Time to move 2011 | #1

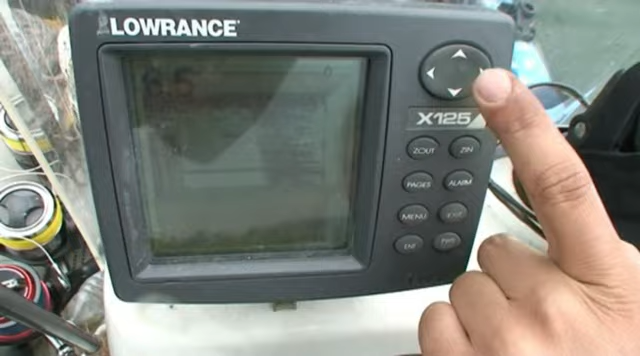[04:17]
Ich fahre die Empfindlichkeit herunter und schon sieht man dann die Köderlinie.
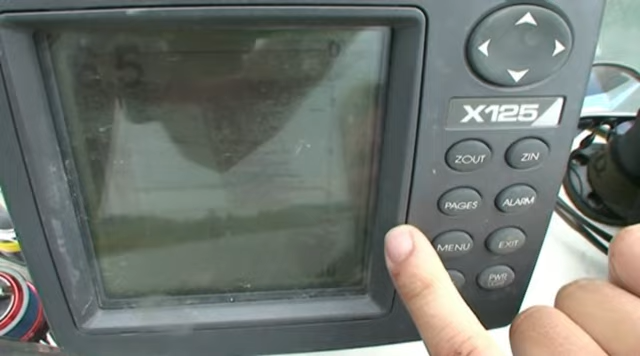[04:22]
Ich lasse ihn jetzt noch etwas runter. Hier sieht man es. Ist jetzt knapp über Grund.